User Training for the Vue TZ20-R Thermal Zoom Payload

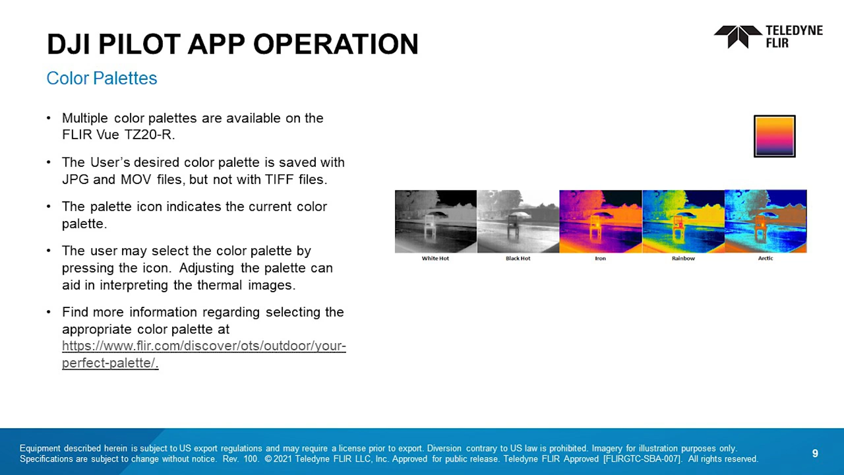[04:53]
Users can select the color simply by pressing the icon. Adjusting the palette can help with interpreting thermal images. Go to this link to find more information about selecting the appropriate palette. The FLIRVUE TZ-20R is capable of up to 20x thermal zoom. The user can maintain a wide field of view to cover a large area quickly and then zoom in on targets of interest when desired. Press the zoom icon to select 1x, 5x, 10x, and 20x zoom.
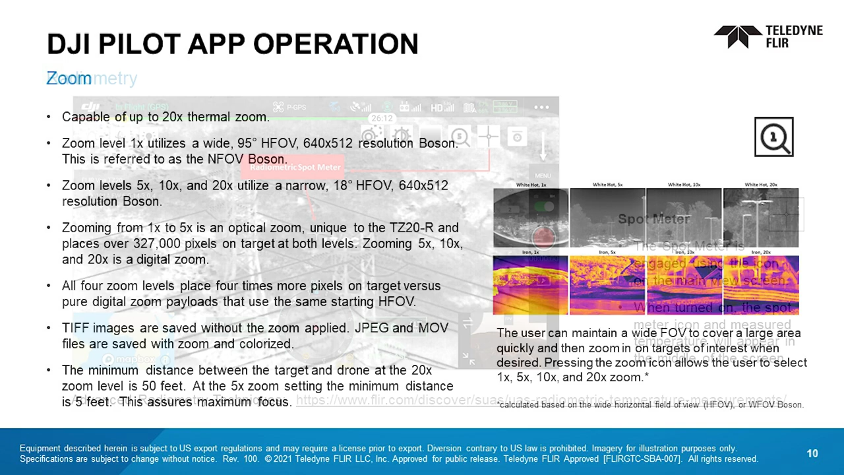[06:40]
The View TZ-20R should be at least 50 feet from the target when using the 20x zoom setting to maximize focus. At the 5x zoom setting, the minimum distance to target is 5 feet. The TZ-20R is equipped with a variety of radiometric features that can be enabled by the pilot.
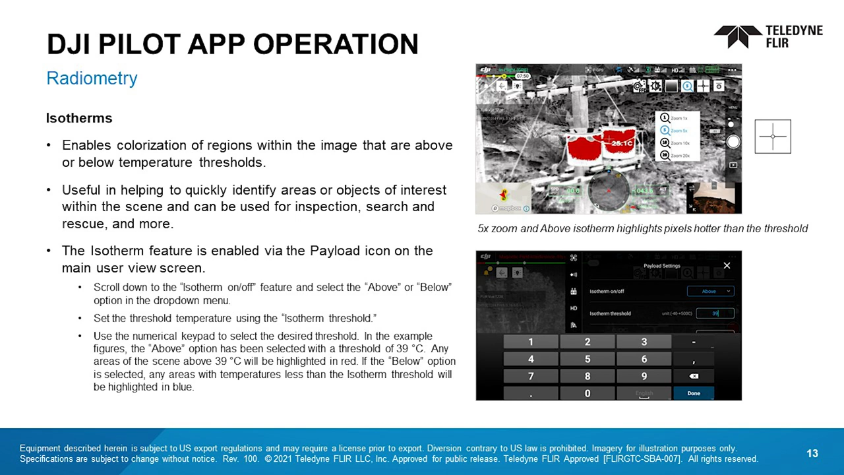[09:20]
Use the numerical keypad to select the desired threshold. In the example figures, the above option has been selected with a threshold of 39 degrees Celsius. Any areas of the scene above that will be highlighted in red. If the below option is selected, any areas with temperatures less than the isotherm threshold will be highlighted in blue.
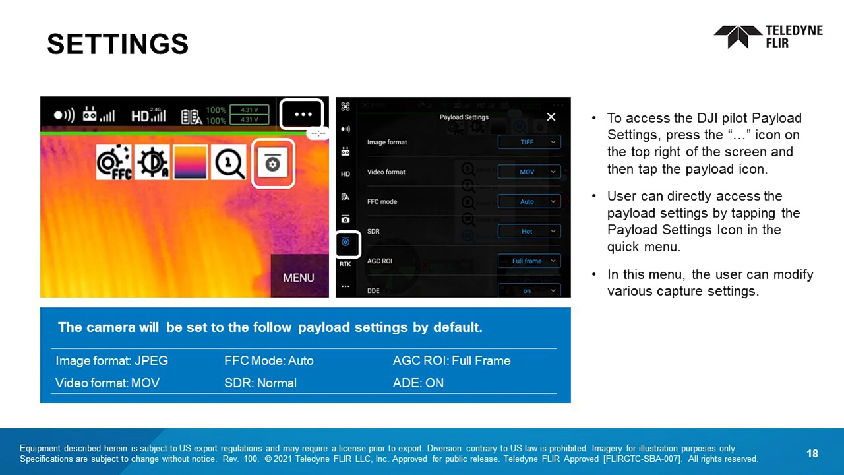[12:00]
Users can directly access the payload settings by tapping the icon in the quick menu. This is the menu where the user can modify various capture settings.
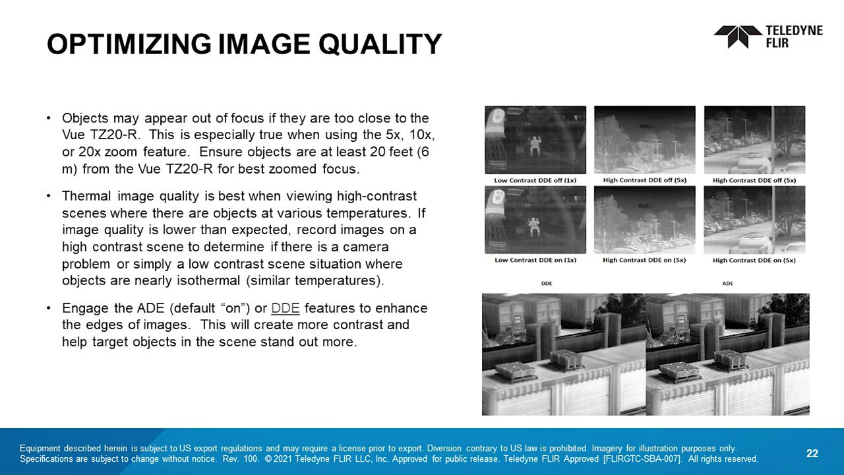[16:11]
Engage the ADE default on or DDE features to enhance the edges of images. This will create more contrast and help target objects stand out more. Take a moment to briefly look over the specifications.